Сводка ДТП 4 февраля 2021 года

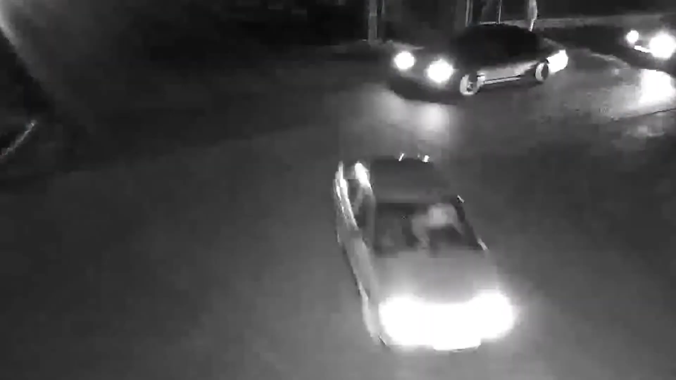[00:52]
Ранним утром никуда не спешила маленькая Калина, а вот Веста и явно спешила.